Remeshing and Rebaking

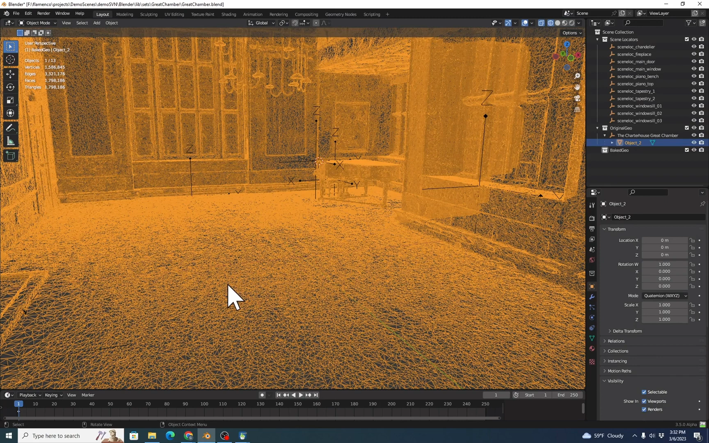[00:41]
There is a great free remeshing program called Instant Meshes, and I'll put the link below. So we'll try that first. So we're going to first make sure that we've applied all the transforms to our geometry.
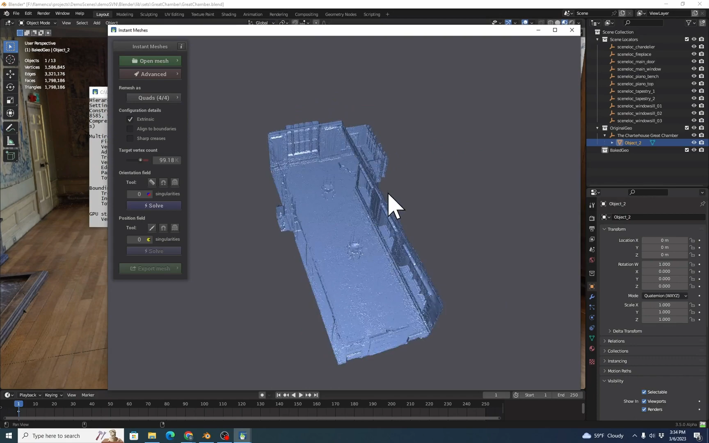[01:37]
Click and drag to rotate. Shift and click and drag to translate.
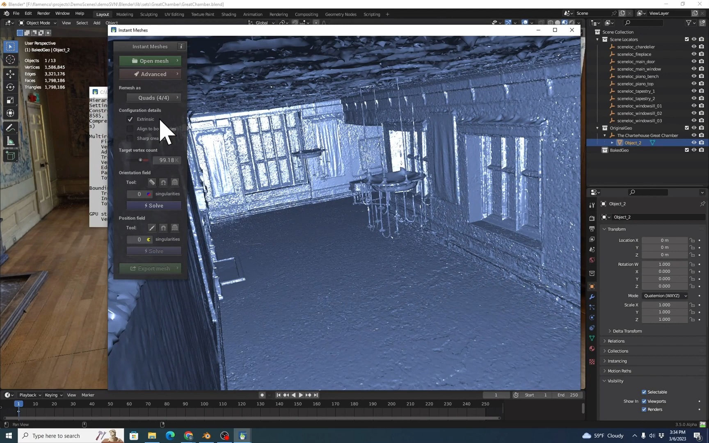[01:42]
So in Instant Meshes, you typically try clicking Solve, and we'll basically get a big mess.
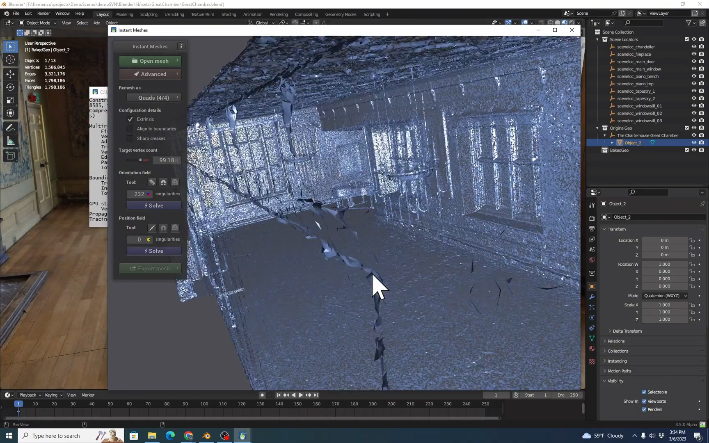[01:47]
These lines should be going straight forward and straight backward. And why is this? What's going on? It turns out that our model has a lot of cracks, vertices and edges that are close but don't align. And that confuses the remesher. So go back to Blender, and we're going to highlight the object,
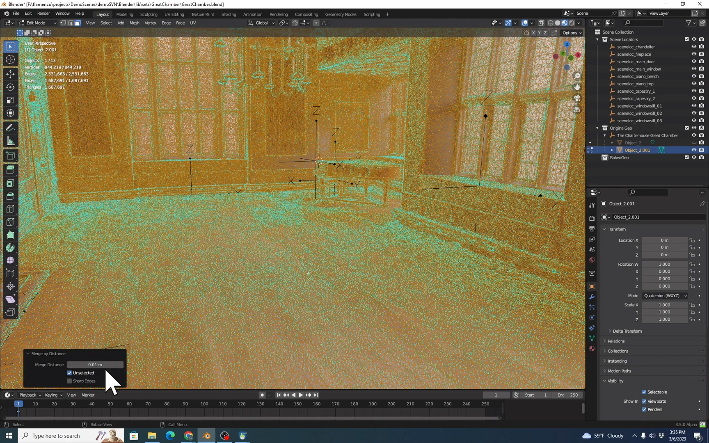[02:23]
Cleanup, and we're going to Merge by Distance. And we'll pick one centimeter for the merge distances, this is a pretty large room. And then Tab out of Exit Mode, then once again, we can export Wavefront.
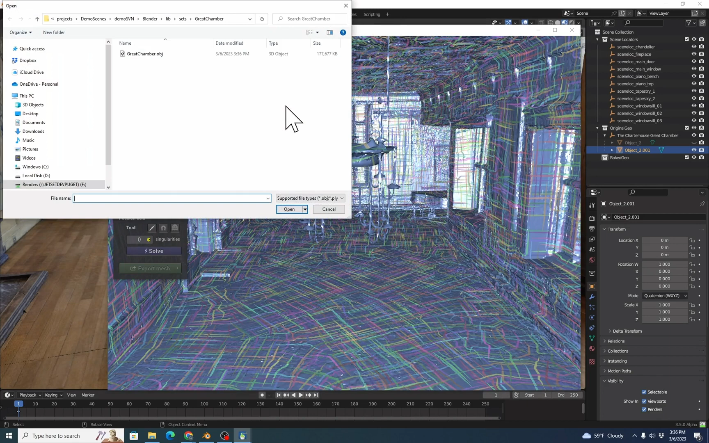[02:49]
OK. Once again, we'll click Solve.
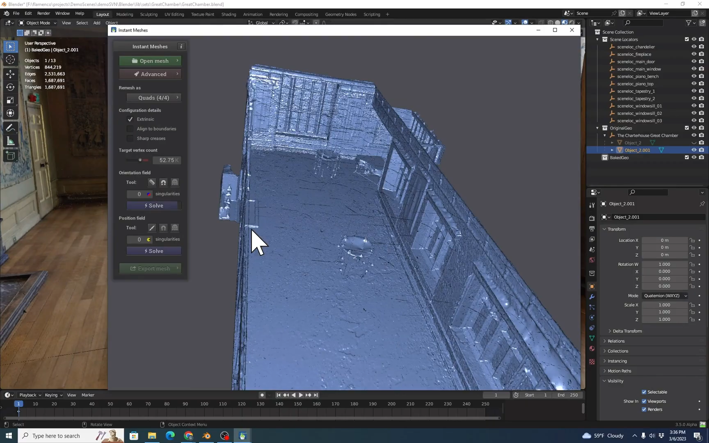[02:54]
And there we go. Now we're seeing even lines across the floor.
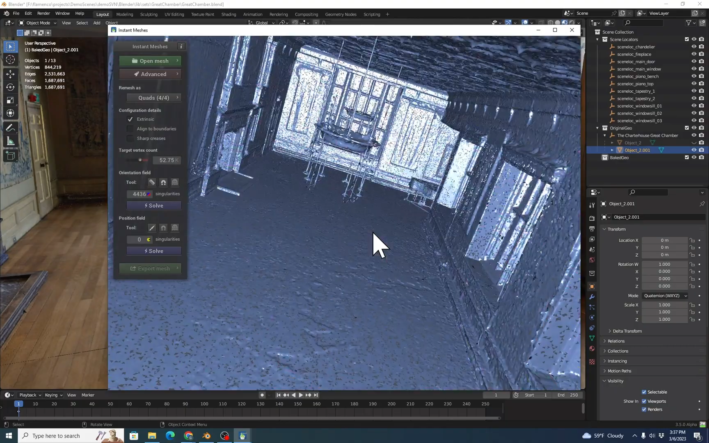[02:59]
These are the guidelines that Instant Meshes projects on the mesh to show you how it's going to remesh something.
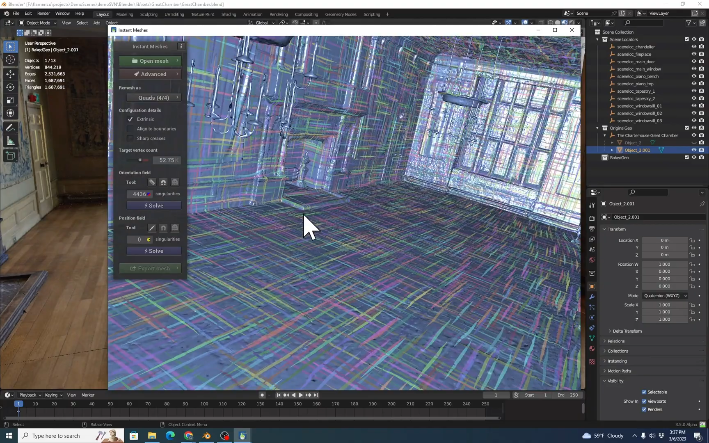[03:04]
So these should go along the length of the floor and be in line with the walls and generally in line with features in the wall. You'll see that the features on the ceiling are aligning somewhat with the displacements in the ceiling. And that's great. And that's what we want. Now we'll notice that by default, Instant Meshes sometimes does a fairly extreme polygon reduction that can lose a lot of detail. So I'm going to increase the targeted mesh count to about 160K, 150K, and it'll give us a little bit of a warning.
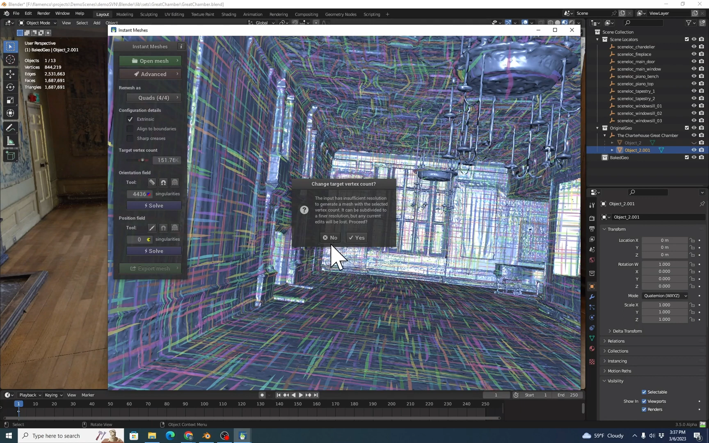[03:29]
We'll hit Yes.
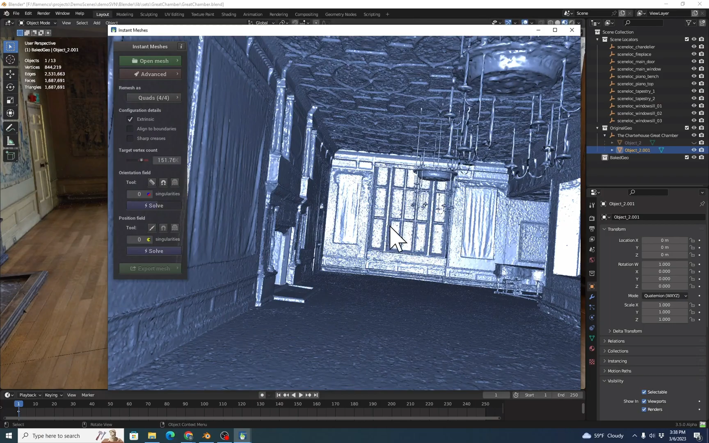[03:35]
And once again, we'll click Solve, we have our nice mesh overlay, and then we'll click the Position field Solve,
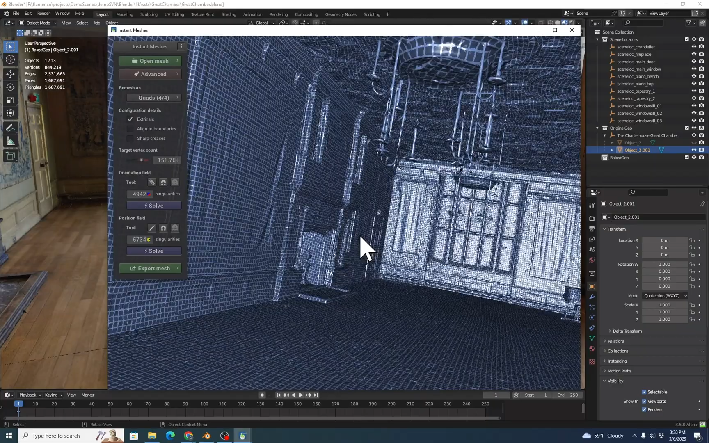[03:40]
and we can see how it's going to resolve the position of most of the vertices. That looks good.
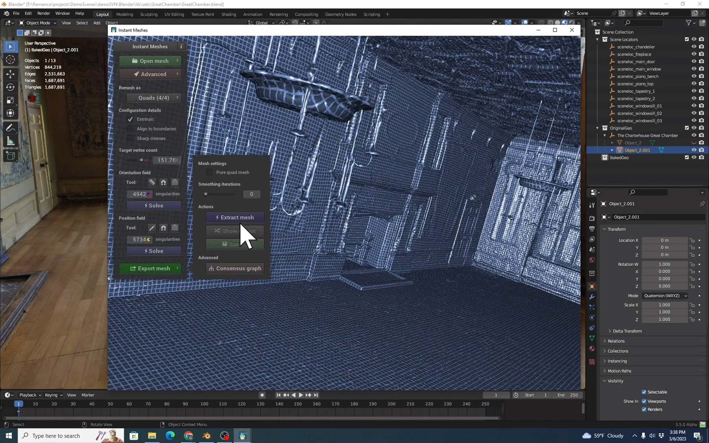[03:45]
We'll go to Export Mesh, go to Extract Mesh. And that's the mesh that we're going to get, which is much, much cleaner looking.
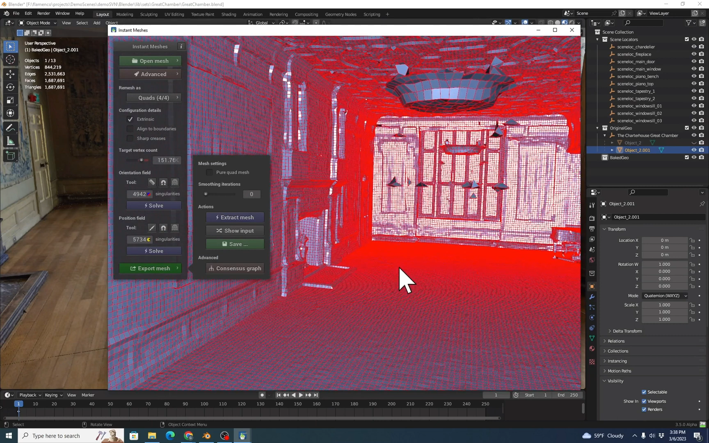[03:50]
Now we'll do Save, Create Chamber, Meshed,